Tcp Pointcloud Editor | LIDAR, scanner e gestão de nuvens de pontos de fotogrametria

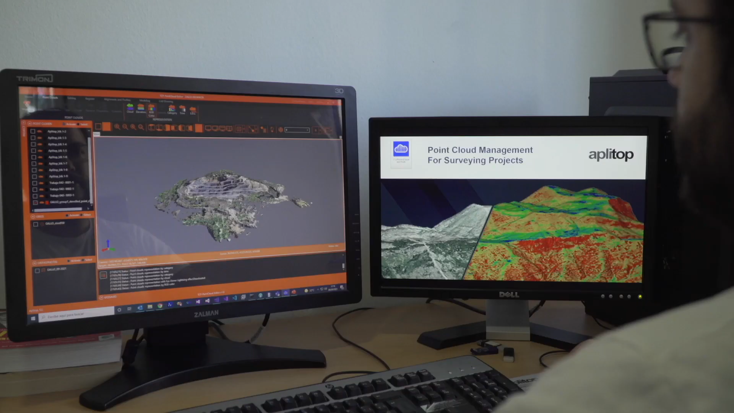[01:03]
edição e análise de nuvens com milhões de pontos. É possível importar nuvens de pontos nos formatos mais habituais do mercado.
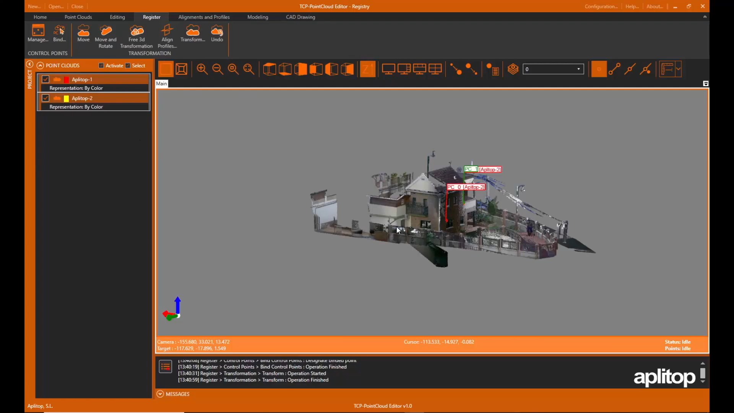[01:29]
assim como registá-las mediante pontos de controlo.
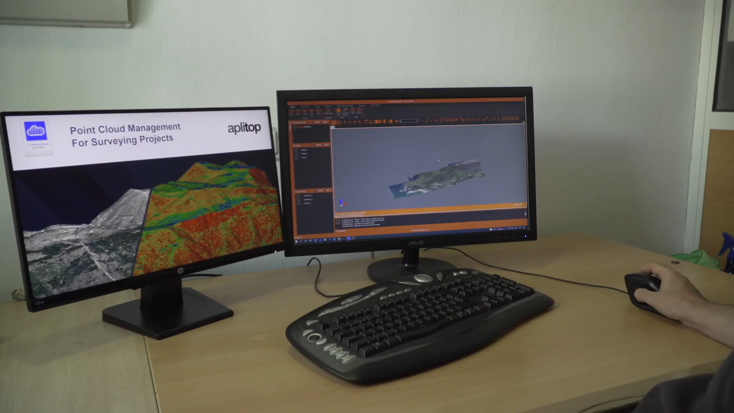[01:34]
A aplicação dispõe de ferramentas de seleção gráfica de pontos por janela,
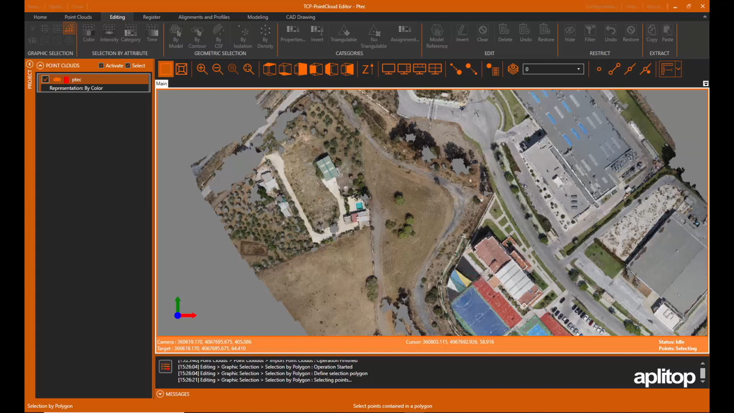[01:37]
polilinha, esfera, etc.
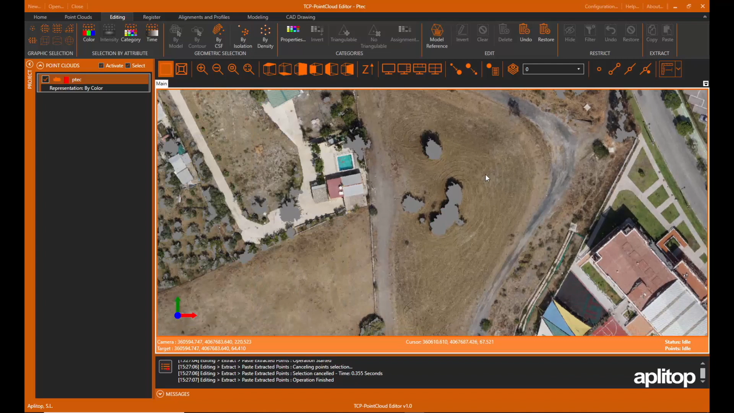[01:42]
A seleção por atributos como cor, intensidade ou categoria tornam possível a seleção de um ponto e a eliminação dos que têm propriedades semelhantes.
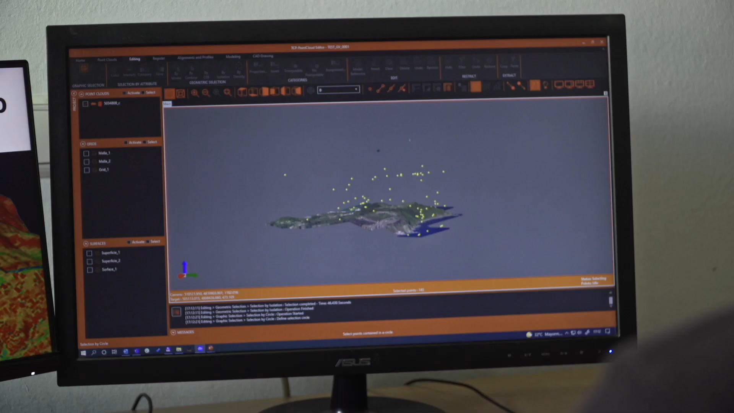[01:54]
A seleção geométrica permite a filtragem de pontos por densidade, isolamento, modelo, etc.
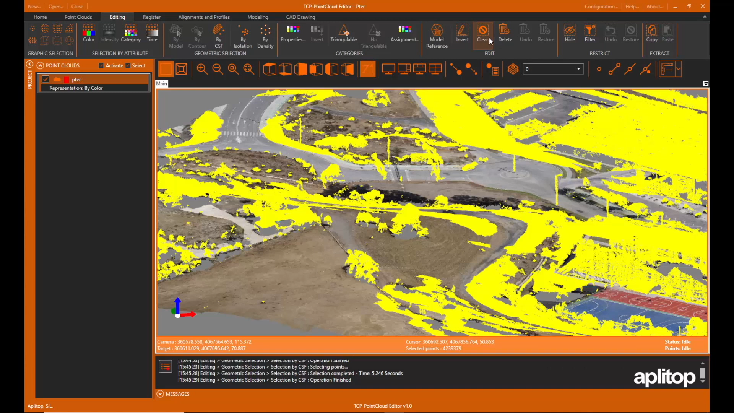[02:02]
O filtro de terreno ajuda a determinar os pontos que fazem parte do terreno.
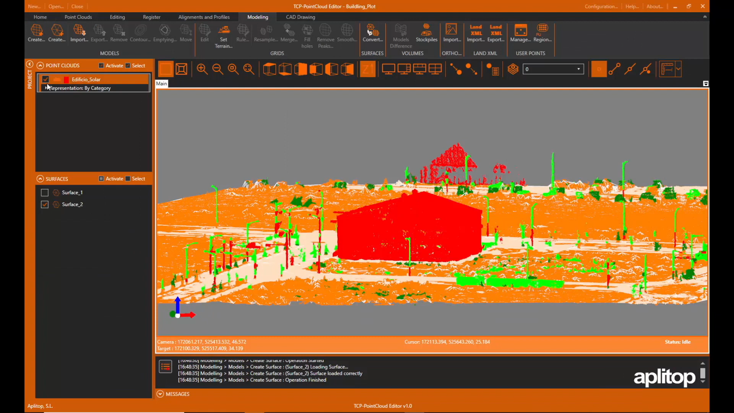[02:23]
pode-se criar uma triangulação ou malha e calcular as curvas de nível.
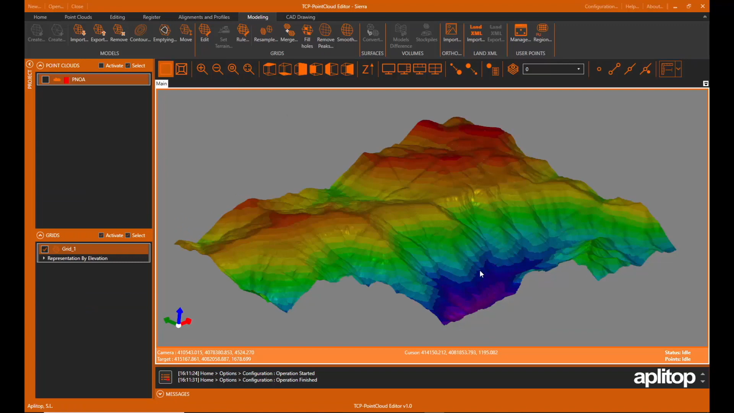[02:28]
Aos modelos, aplicar uma simbologia baseada nas suas gotas, declives, orientações, sombreado ou ortofotos.
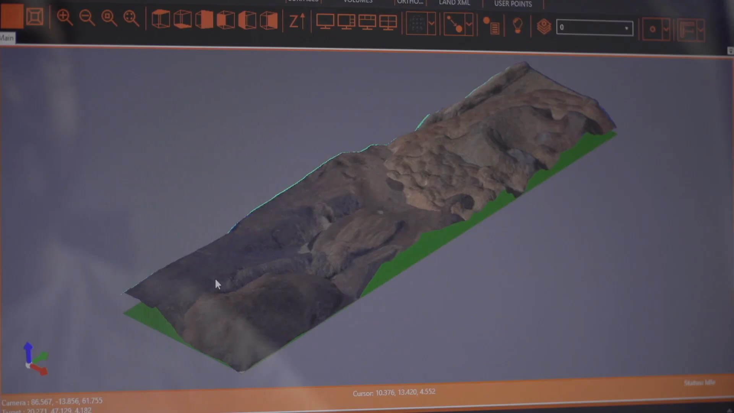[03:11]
Pode calcular rapidamente volumes de aprovisionamentos
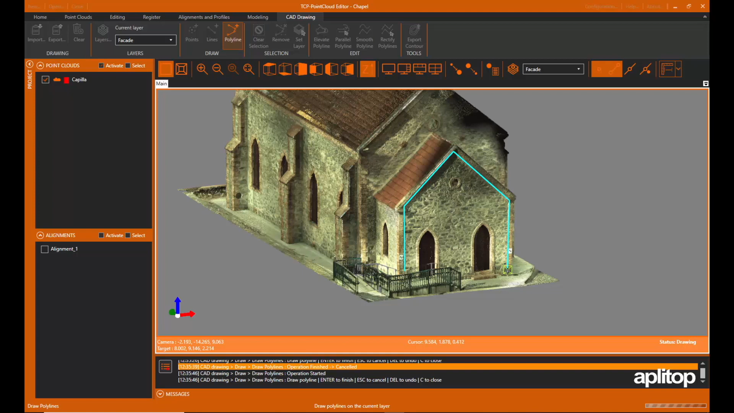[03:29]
podendo-se também importar ou exportar ficheiros DXF ou DWG.